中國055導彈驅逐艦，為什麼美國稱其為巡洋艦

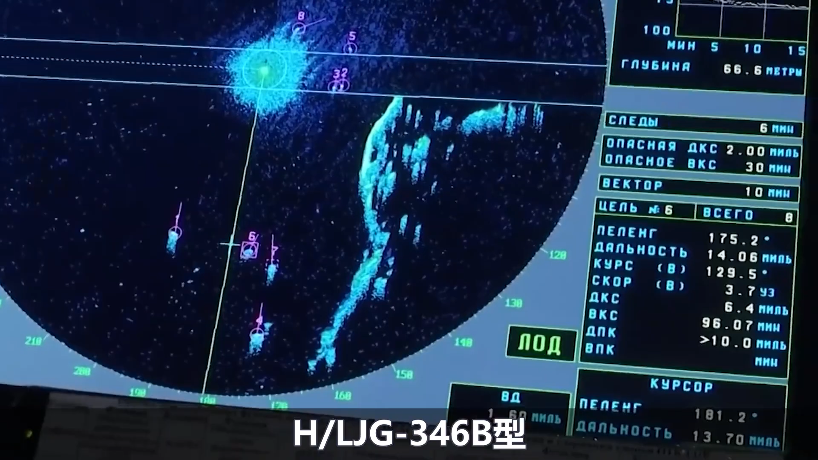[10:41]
6B型CS波段有源向控制雷达